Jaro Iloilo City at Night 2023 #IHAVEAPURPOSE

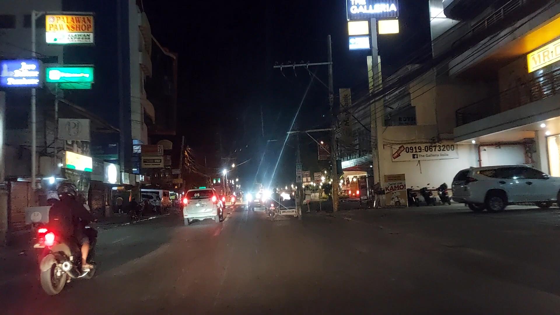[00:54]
Alright kag ari guys, approaching kita sa Haro Plaza. Ang Haro Plaza, ginpanami gini ni Mayor, no?
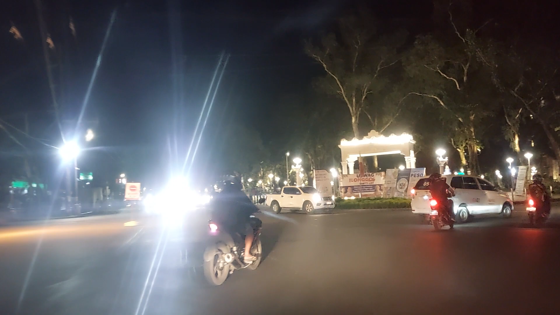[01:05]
Shout out kay Mayor Jerry Trenas. Uswag Iloilo, Uswag Ilonggo.
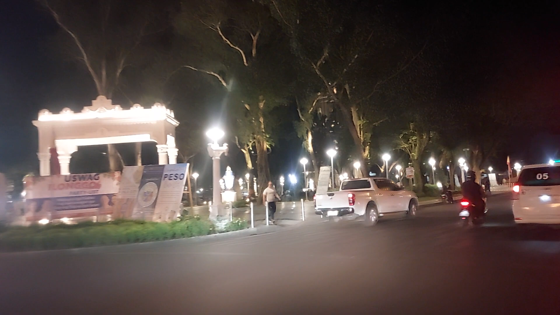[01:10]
So, ari na guys. Dari kita.
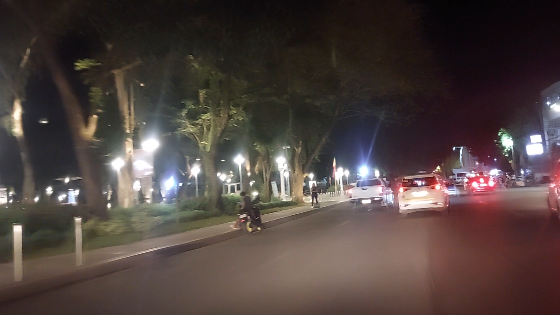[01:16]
Kita nyo din plaza, manamit. Pwede man kita dakahapit sa kilid sa plaza.
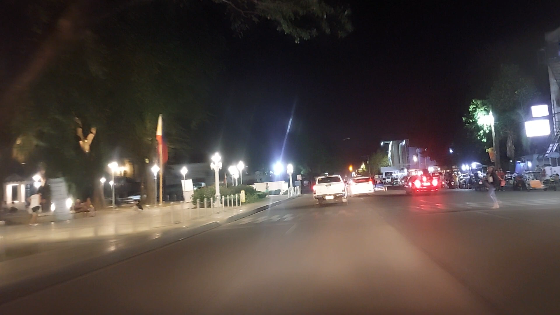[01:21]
Siguro may pagkaon dara guro nga namit. Open, shout out dara sa Noble Coffee.
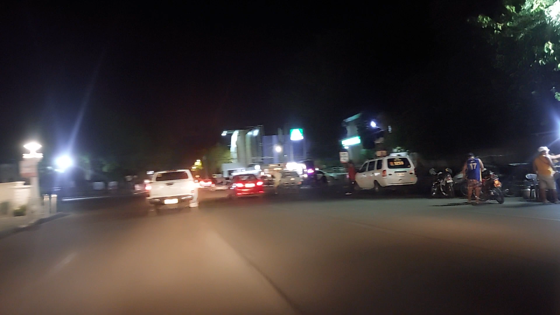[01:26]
Da sa kilid do, sa amigo ko, may kilid siyang land bank.
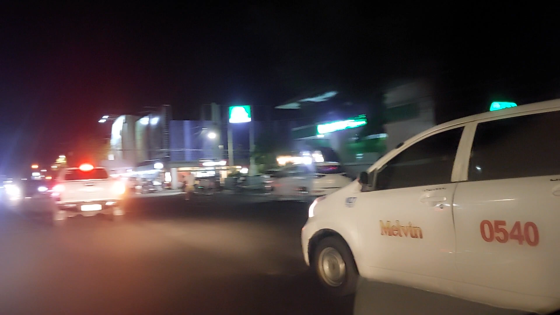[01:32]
Shout out na pag-ari na guys ang Haro Plaza ng dalan
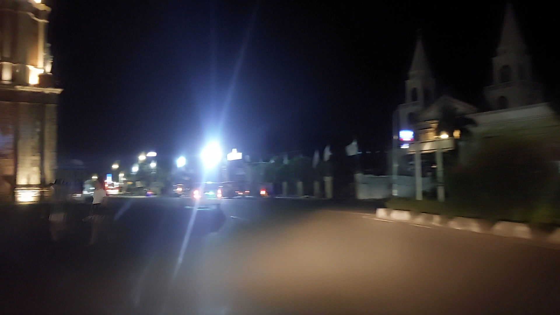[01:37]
at tawanta kung may mga street food sa kilid, may ara
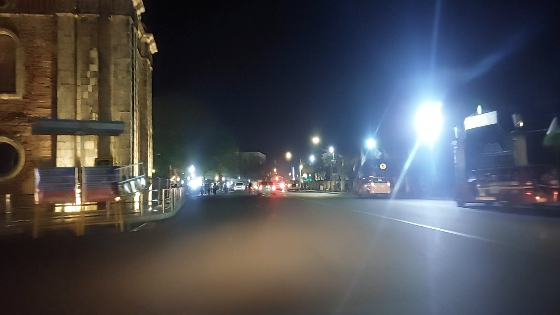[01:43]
ang bell tower ara man.
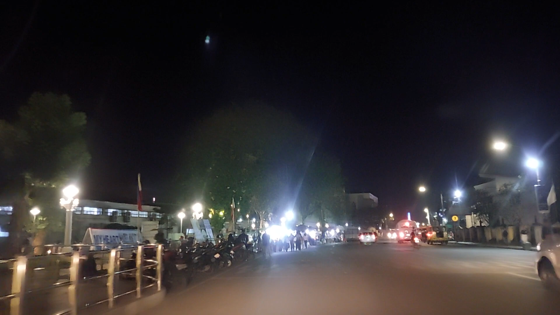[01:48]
Okay, ari guys mga street food sa dali
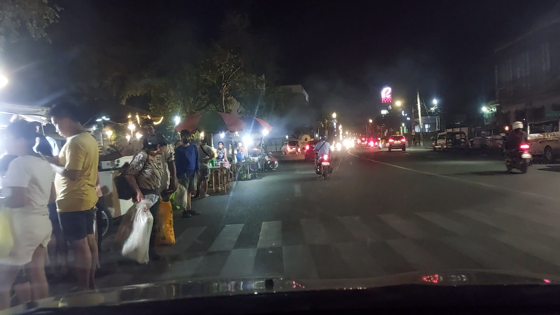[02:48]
Alright guys, so diri guys, may mga bibingka, may mga siomay, siomay, tanan,